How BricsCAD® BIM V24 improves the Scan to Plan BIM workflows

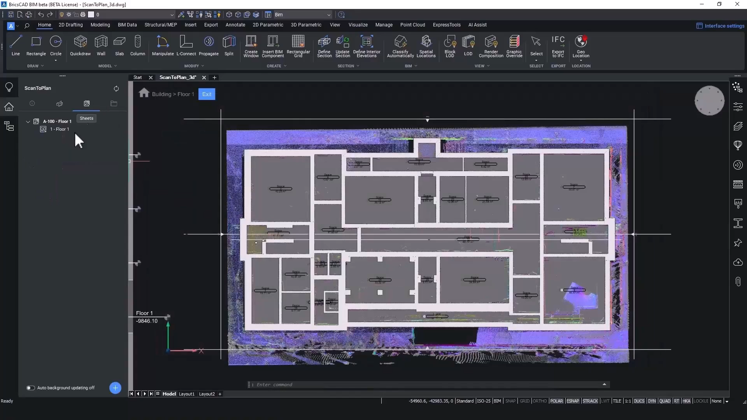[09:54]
and then you can also still adjust your visual style so that, with the type plan functionality already included in previous versions of BricsCAD BIM,
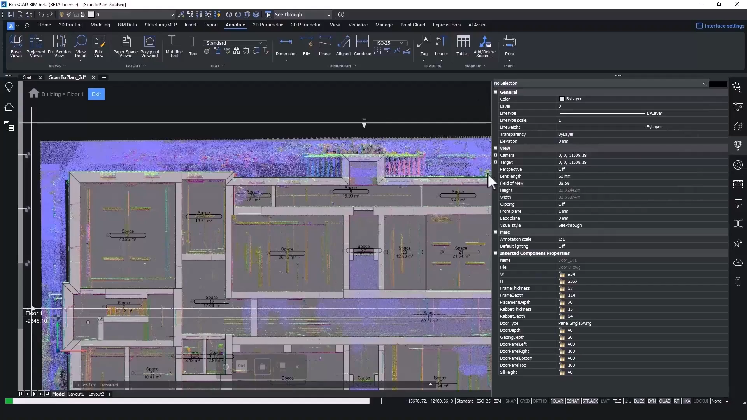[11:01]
it is easy to insert the doors in the correct location inside the 3D model.
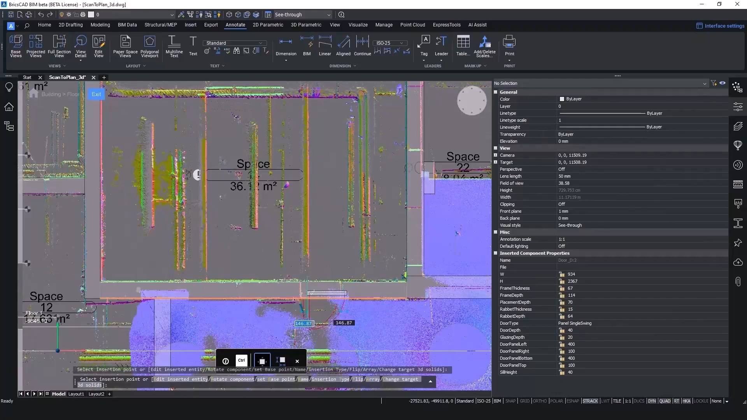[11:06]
And only after we inserted the doors in the 3D model, we will update the 2D plan to also reflect these changes.
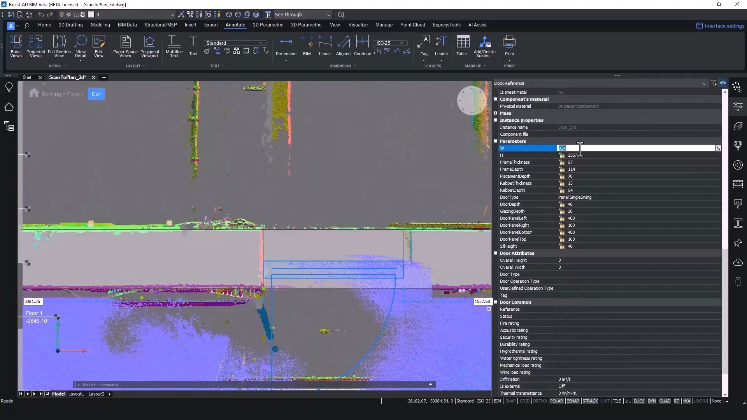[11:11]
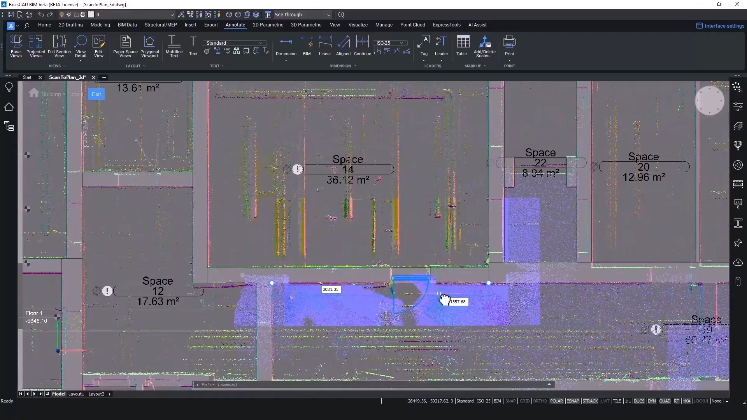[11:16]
Now, we inserted all the doors. And let's take a look at our windows. What is their actual shape and how can we represent them in our BIM model or in our 2D plan?
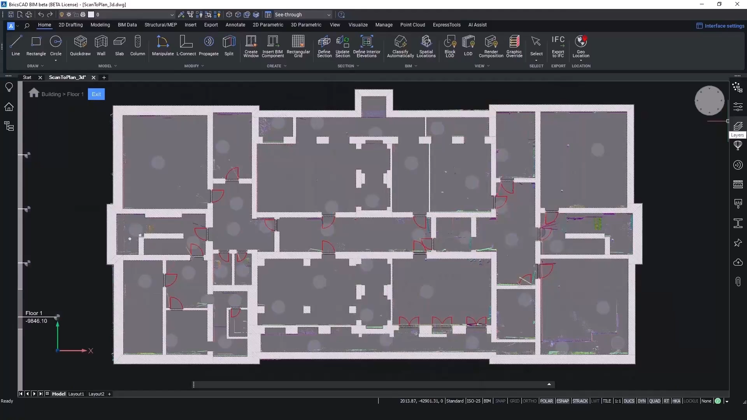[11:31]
For that, we take a library window and place it on a certain sill height.
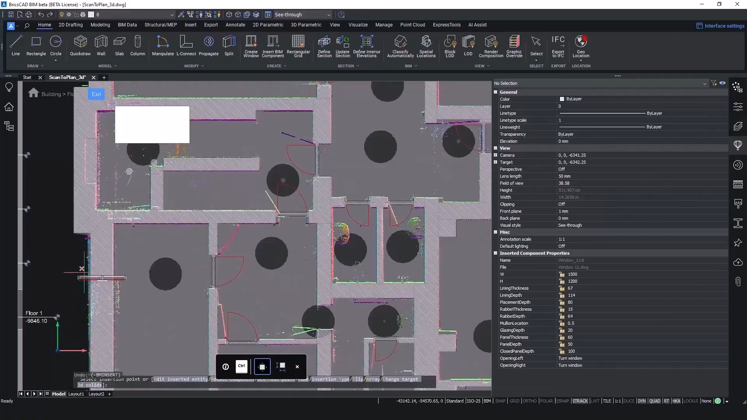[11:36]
We place it based on the point cloud.
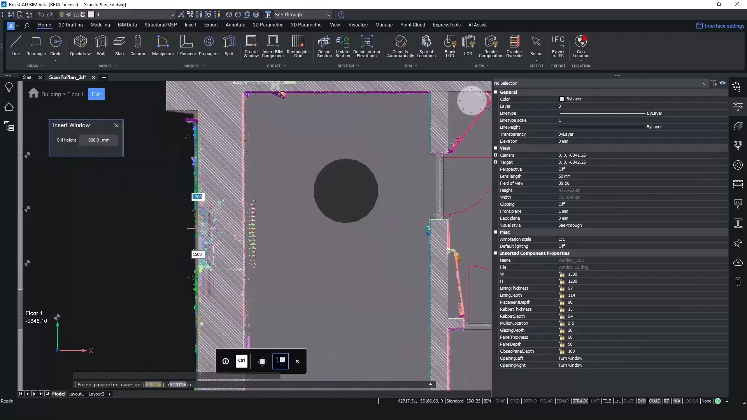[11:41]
And we change the parameters so that it fits the point cloud size.
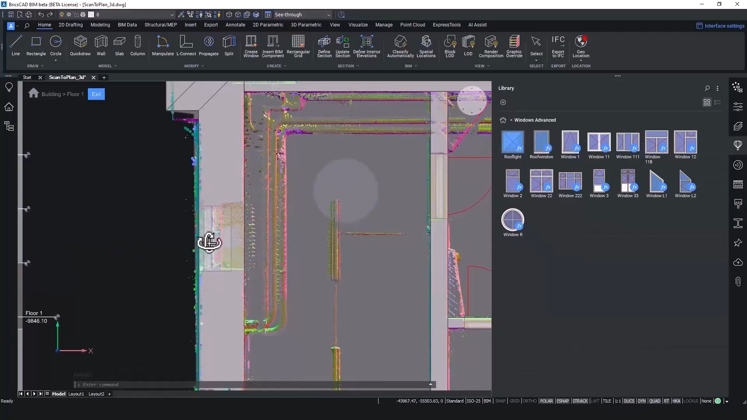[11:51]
We can still adjust it, if the height would not be exactly correct. With the manipulator, for instance. And here, we see that the window is actually too high.
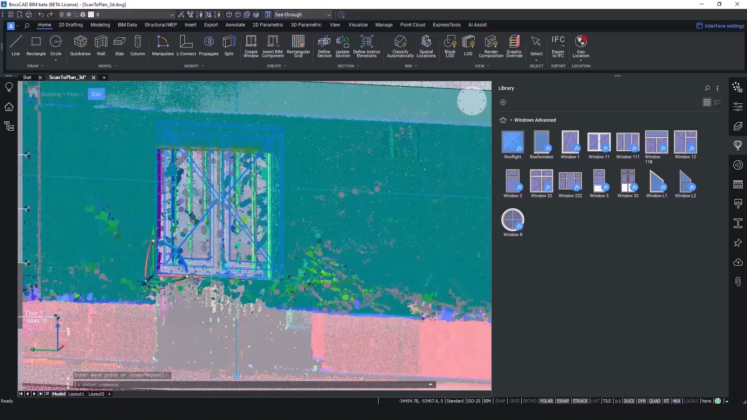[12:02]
So we change the parameters so it fits our point cloud.
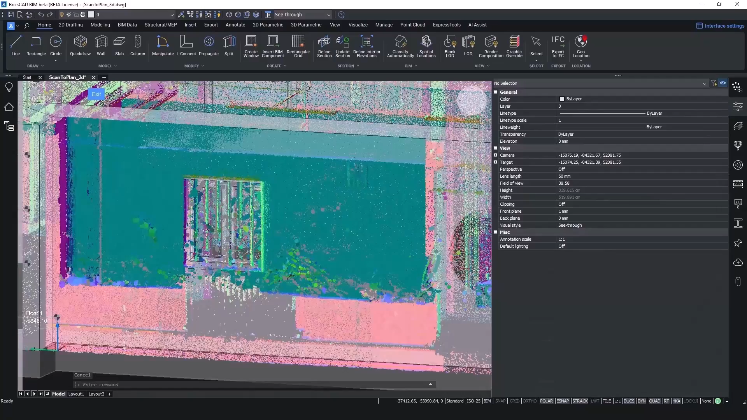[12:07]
But if we look closely, we see that the window is a rectangular width.
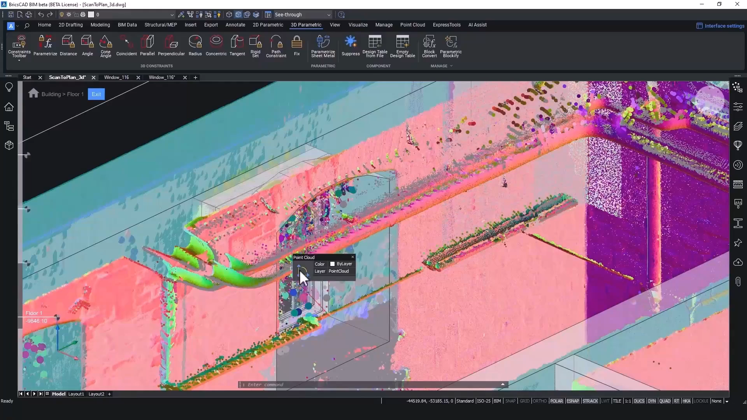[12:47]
And here we see how the BIM model looks after the replacement.
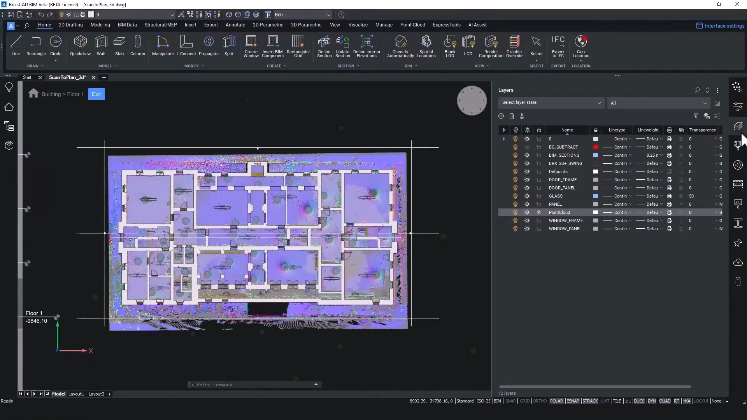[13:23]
We can switch the point cloud back on and we see that we have a very good representation in a matter of minutes.
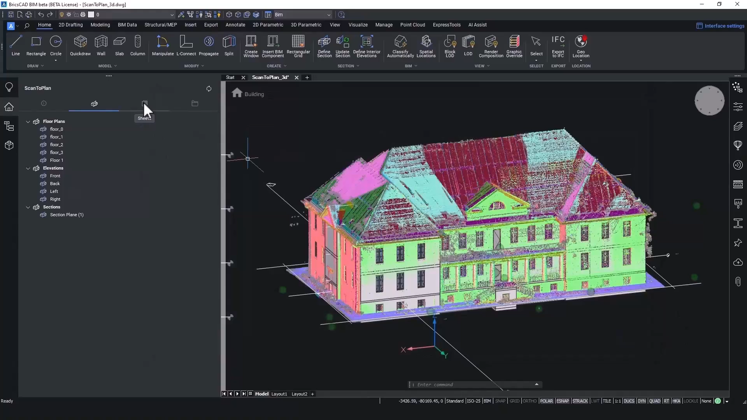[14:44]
We simply take the elevation view, make a sheet out of it. And there we go. We update it to a 2D elevation. We can still, instead of only generating the lines,